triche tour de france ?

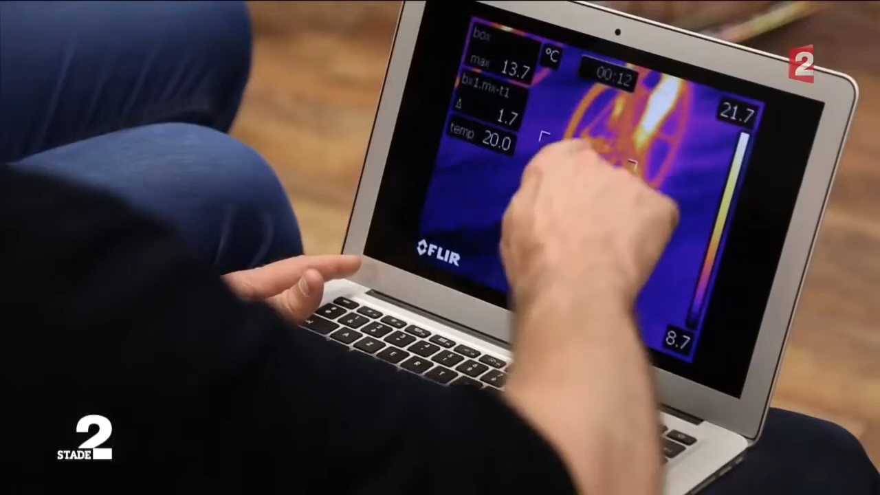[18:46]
On screen: max 13.7°C
En revanche, notre roue arrière l'intéresse plus. Étrange.
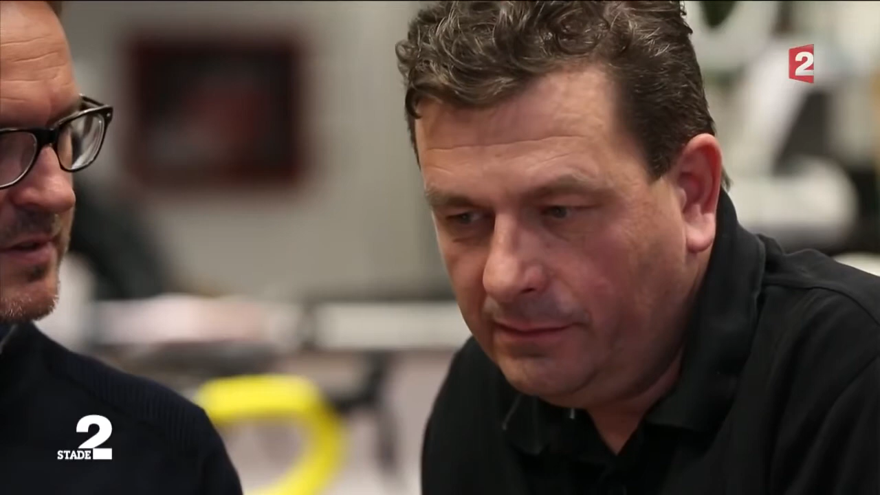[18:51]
Oui, étrange. Dans la roue arrière, il peut y en avoir.
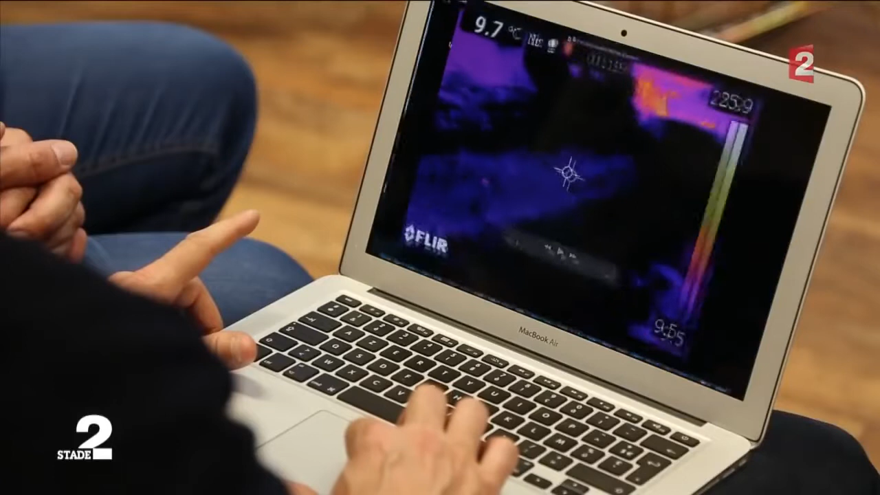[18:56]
On screen: spot 9.7°C
Enfin, il y a une image fugace,
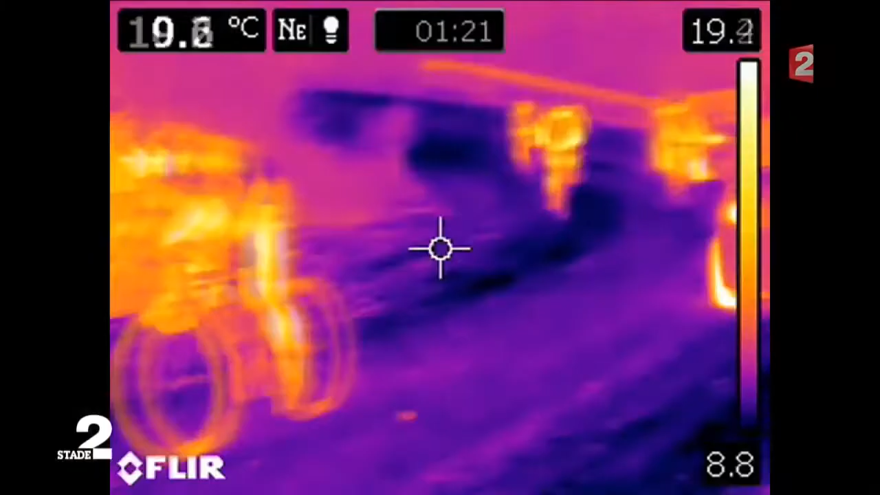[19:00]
un plan de moins de deux secondes que nous avons repéré tardivement au milieu de trois heures de rush.
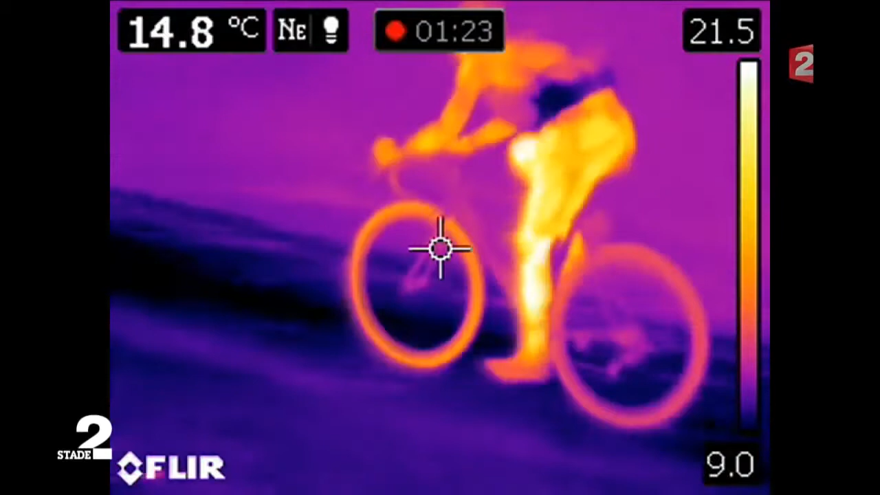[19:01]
On screen: spot 14.8°C
Difficile de voir à vitesse normale, mais au ralenti, alors là...
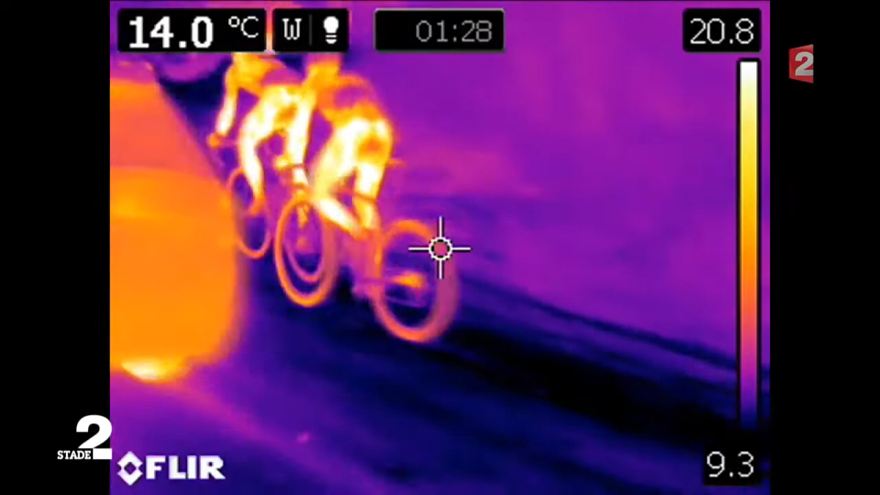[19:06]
On screen: spot 14.0°C
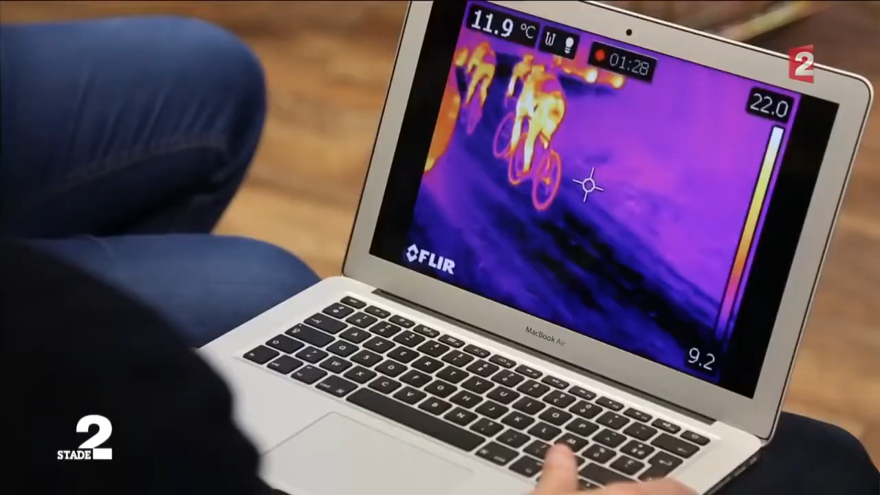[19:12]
On screen: spot 11.9°C
Ça peut être un moteur celui-là. C'est chaud, ça a l'air chaud.
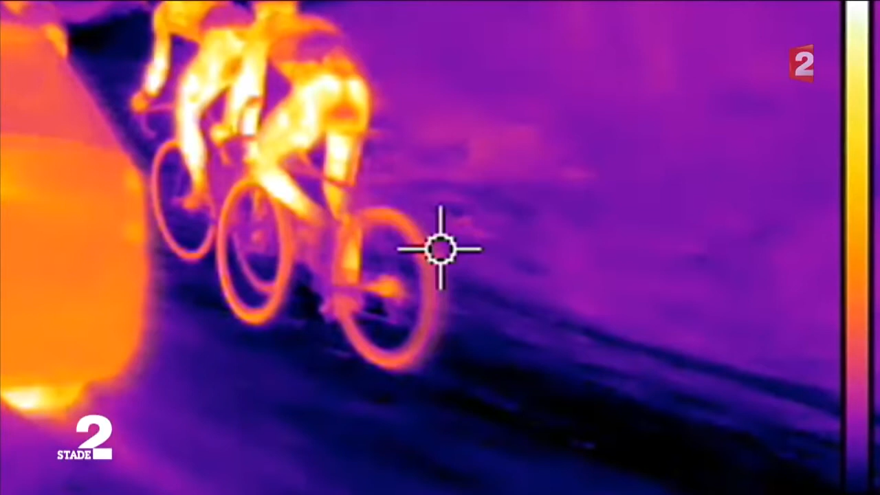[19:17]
Ça ressemble à quelque chose que vous connaissez, ça vous rappelle quelque chose ? Oui, comme vous l'avez vu.